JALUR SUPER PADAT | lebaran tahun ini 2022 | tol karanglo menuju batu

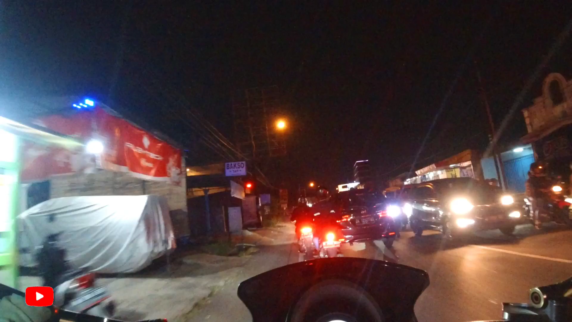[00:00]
Dari barat menuju timur atau menuju pintu tol Karanglu
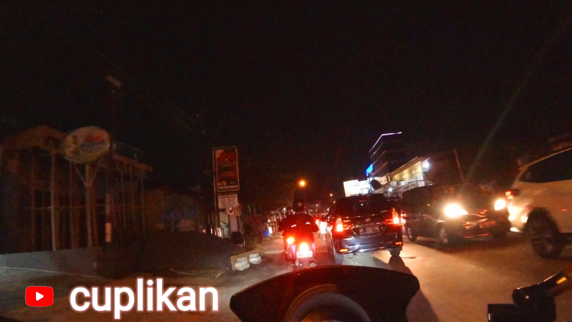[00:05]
sangat padat merayap ya yang dari timur menuju barat juga rame sekali menuju
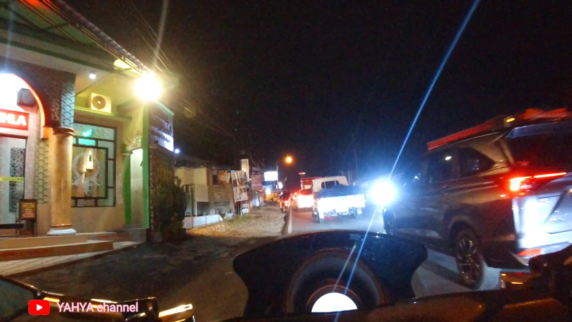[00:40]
yo yo yo assalamualaikum selamat malam lor semriwing Oke lor hari ini aku ada di
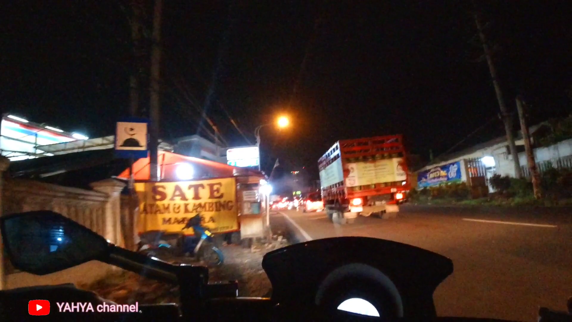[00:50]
Jalan Raya Karanglu soya menuju kota Batu nih
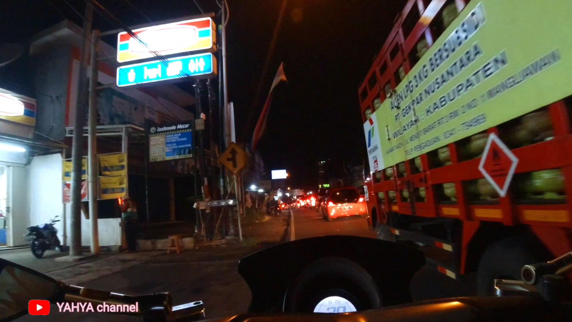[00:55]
malam hari situasinya padat merayap ya
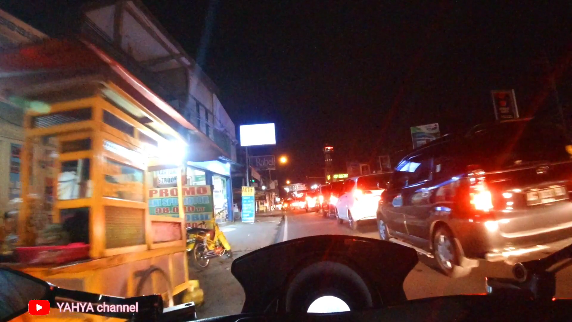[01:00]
ah plus 4 ya di sebelum saksikan videonya jangan lupa subscribe tekan tombol lonceng like komentar semriwing arah Karangloso padat merayap lor
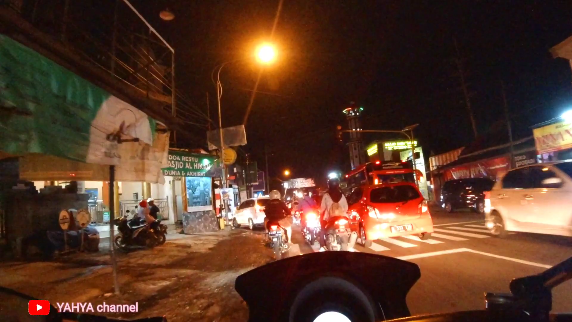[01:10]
situasi harus yang mau menuju kota Batu ya ini kayaknya rame sekali lor oke lor yang lebih maju lagi arah karang lu arah pintu tol Singotari atau pintu tol sekarang lu ya lor ya padat
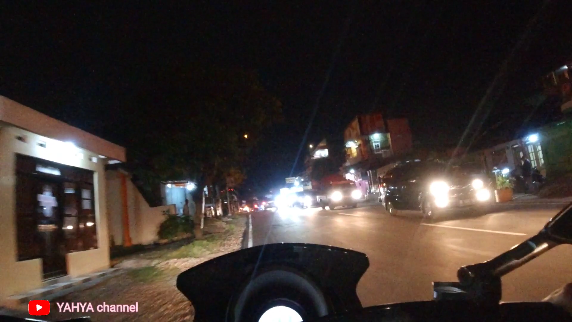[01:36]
merayap lor yang arah timur situasi malam hari Aplos 4
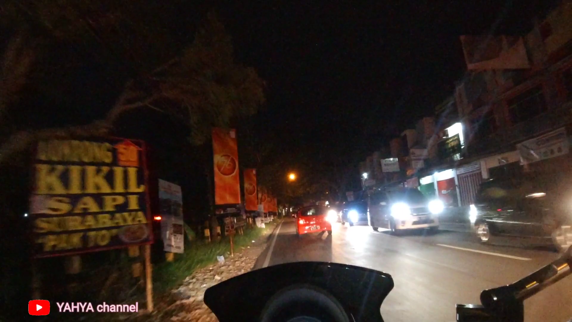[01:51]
situasi padat merayap arah Karanglu ke pintu tol Karanglu
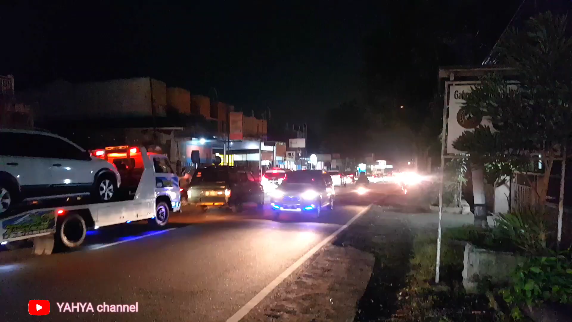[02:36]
yang arah timur ya arah pintu tol padat merayap lor
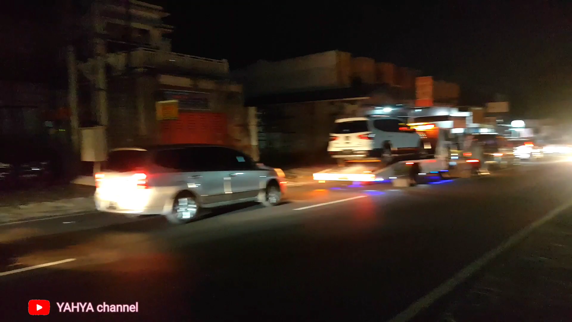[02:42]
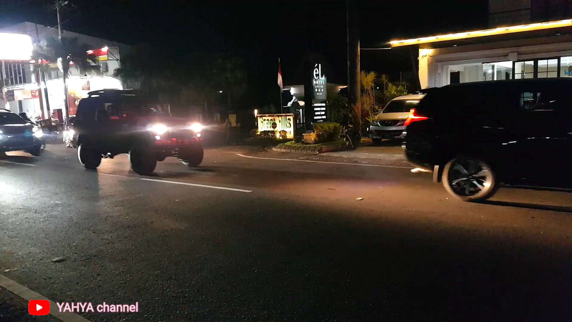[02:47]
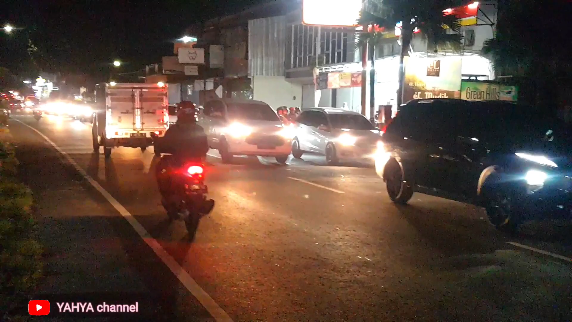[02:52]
sangat ramai sekali ya menuju Karanglu ini yang habis wisata ke kota Batu lor ya yang menuju Karanglu itu sangat ramai sekali arah Karangloso atau arah kota Batu malam hari Aplos 4 juga lumayan padat lor padat lancar
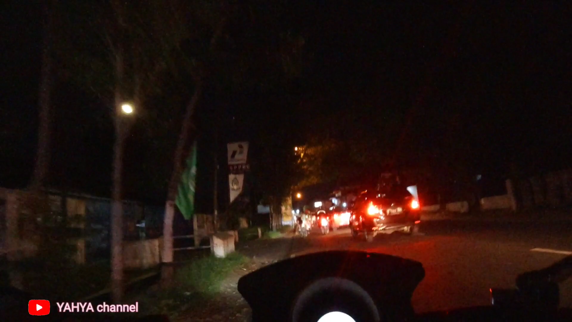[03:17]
padat lancar
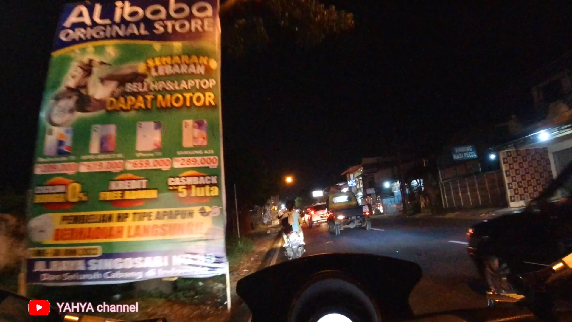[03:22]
di situasi terkini H plus 4 2022 jalur menuju Karangloso atau menuju kota Batu ya lancar emri wing lul kuasa nanya dingin
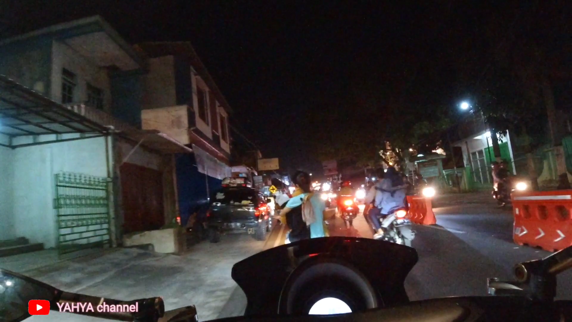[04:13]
sepanjang putaran atau perempatan kepu harcolur ini dikasih water barrier jadi motor mobil nggak bisa enaknya nyebrang atau bel ya
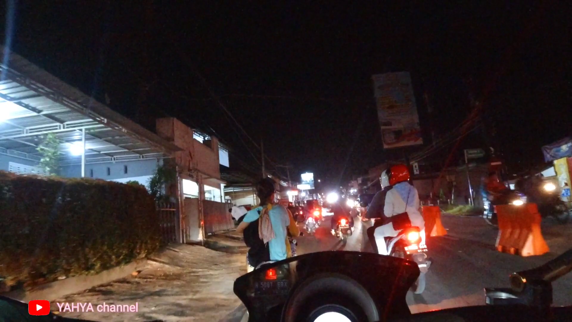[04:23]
emang biang kemacetan tuh yang sering terjadi itu di sini lho ya di perempatan
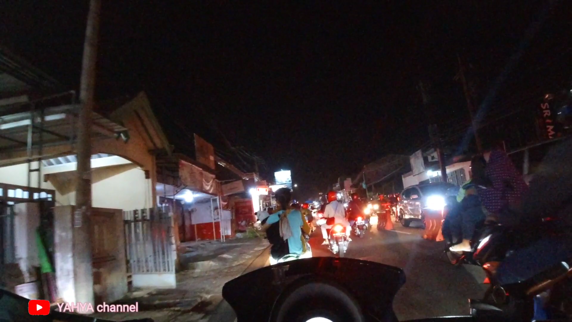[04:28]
kepu harcolur ini sering menimbulkan kemacetan yang sangat panjang sekali
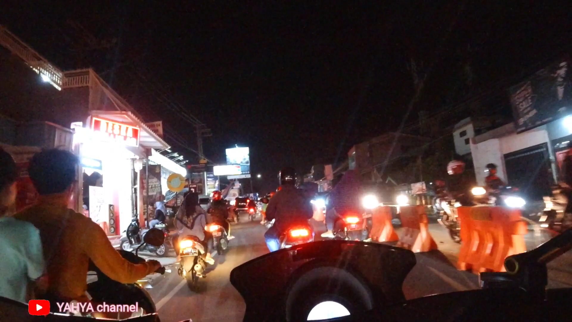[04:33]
sekarang ditutup pakai water barrier ya Jadi kalau mau arah kepu utara
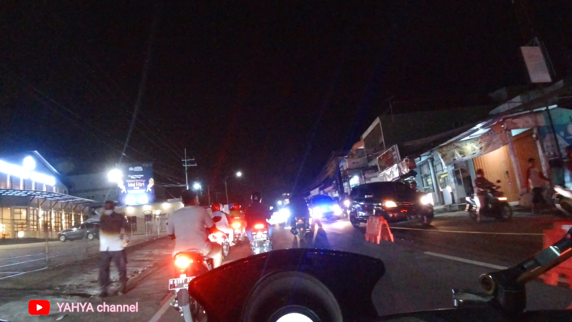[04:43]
harus putar balik harus ke barat dulu putar baliknya di sini lho putar baliknya di depan bakso tutus nah
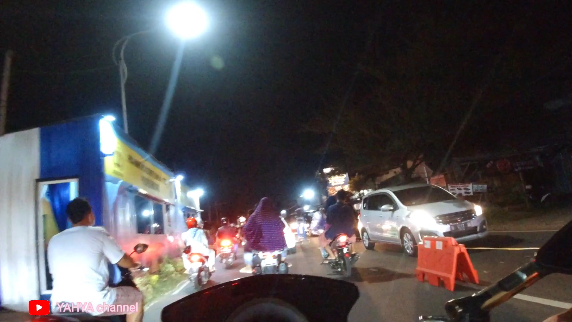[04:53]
ini masanya ya juga mau putar balik nilaihnya lho putar
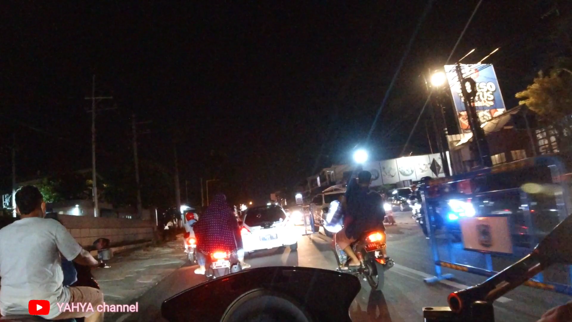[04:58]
baliknya di sini ya ini terlihat ah ini ya putar
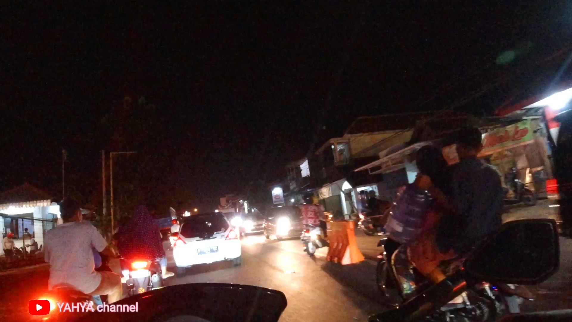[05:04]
baliknya di sini jadi yang dari arah karang kosong menuju pintu
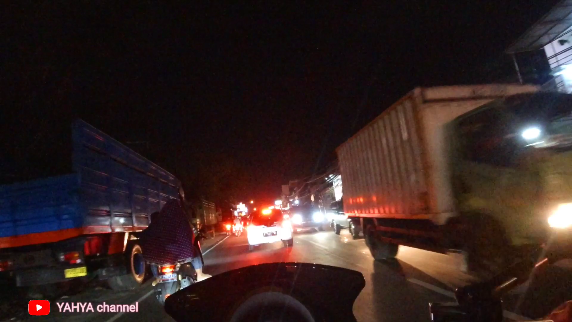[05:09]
tol karang lu jadi sedikit terhampat ya tes tes
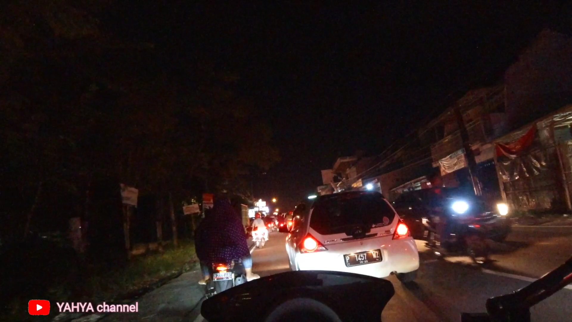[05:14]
tes lumayan
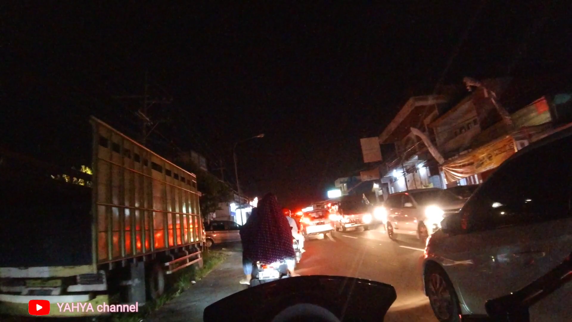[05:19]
rame sekali lho ya jalurnya padat
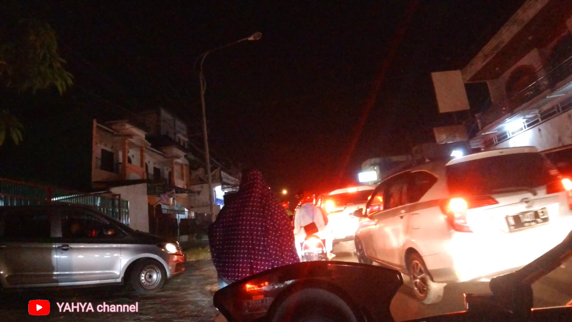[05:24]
merayap arah karang kosong dan yang arah karang lu yang arah
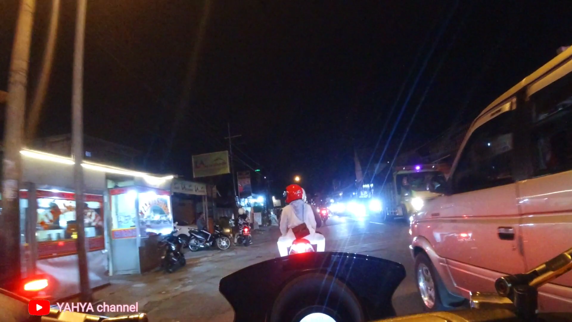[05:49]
menuju karang lu ya lho ya gremet ah gremet jadi berhubung ini motor ulajunya berlawanan jadi kelihatannya kayak jalan padahal ini berhenti lho
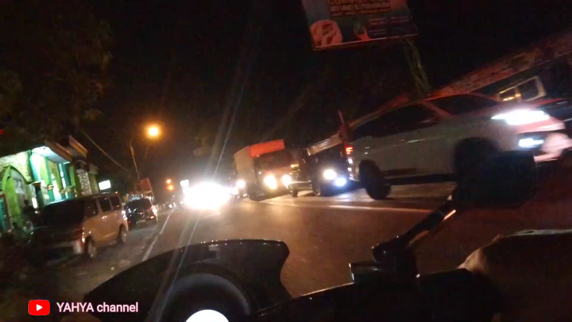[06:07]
maket padat merayap ya lho ya jadi kalau dilihat dari
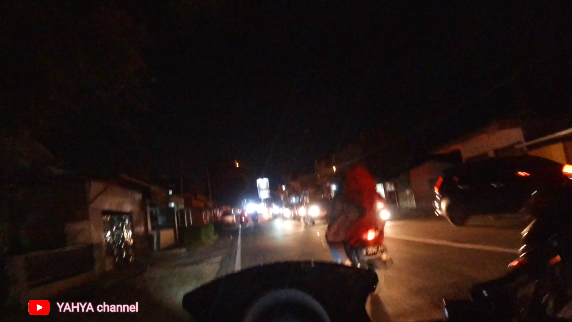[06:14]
kamera berlawanan arah kelihatannya kayak jalan ya padahal ini berhenti lho luar biasa macetnya menuju karang lu atau pintu tol singosari semri ini yang habis dari wisata ini ada wisata dari kota batu jalur menuju pintu tol arang lu atau singosari adat merayap jadi jalur karang lu karang kosong itu mulai pagi sampai malam
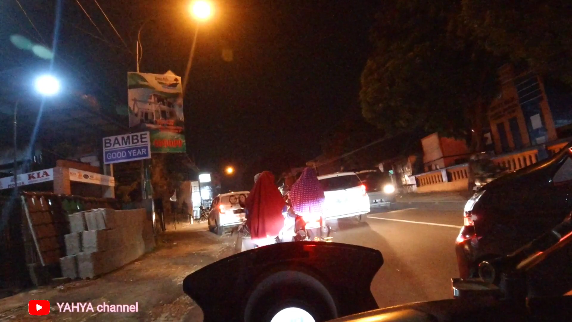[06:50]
itu nggak ada sepinya lho ya sangat berhami sekali wah kiri jalan sate cunanjaya lurus hati kambing mantul recommended ya buat temen-temen kalau mau ke batu sate kambing cunanjaya ngiju yang dari barat menuju timur ya dari barat menuju timur